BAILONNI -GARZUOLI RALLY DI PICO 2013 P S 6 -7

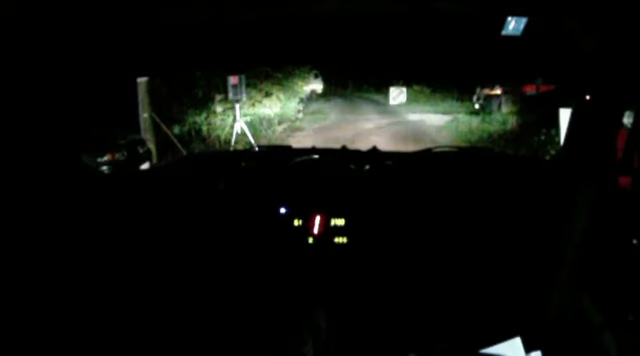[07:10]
10, 5, 4, 3, 2, 1, vai! 20, sinistra 4, 20, sinistra 6, destra 6, per sinistra 6 lunga, sinistra 6 lunga, 50, sinistra 5,
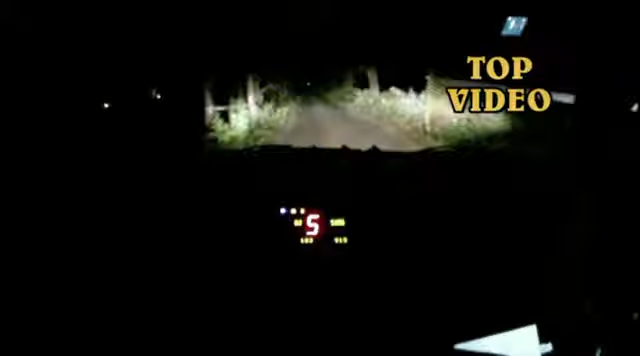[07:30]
per destra 6 lunga, attenzione, chiude al giallo, destra 6 lunga, attenzione,
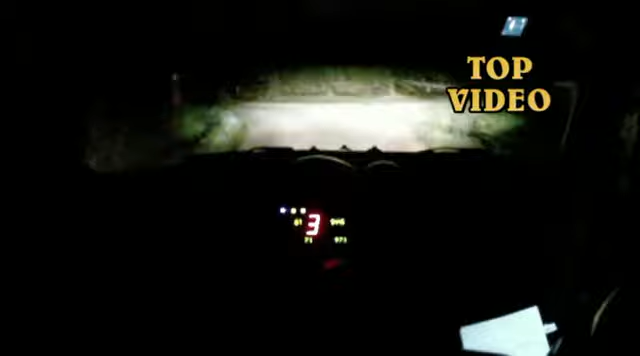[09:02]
3 lunga, 100, al cartello sinistra 1, chiude, sinistra 1, chiude, 150, sinistra piena, 100, 100, al giallo destra 5 diventa 4 meno, 20,
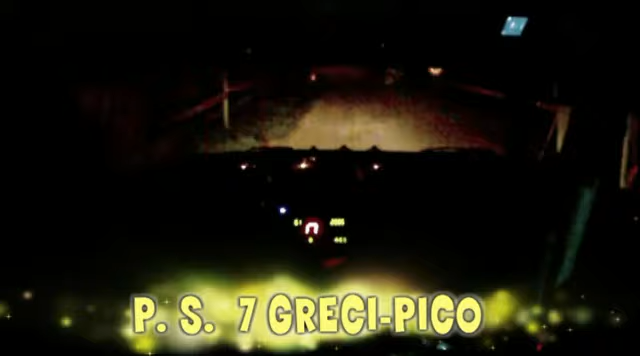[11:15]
10, 5, 4, 3, 2, 1, vai, 60 sinistri, destra 5, 6 ora 40, destra 5, 6 ora 40, destra 5, per sinistra 4 meno, in destra 3, sinistra 4 meno, in destra 3, per sinistra 3 meno,
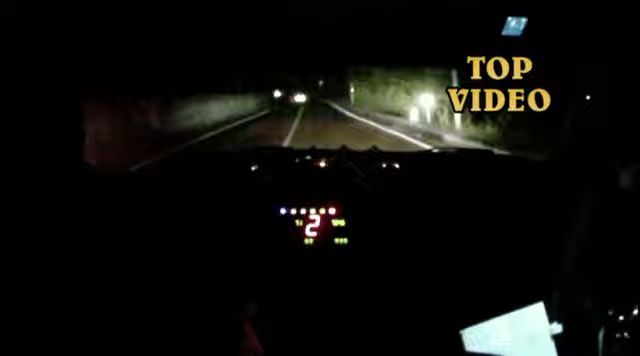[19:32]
40 Sinistra 5 Signore Vai Pieno 60 Destra 2 Sale Destra 2 Sale In Sinistra 6 Lunga Per Destra 4 Ok Perfetto 8 18 18 8 8 8 9 9 10 10 10 13 14 12 12 15 15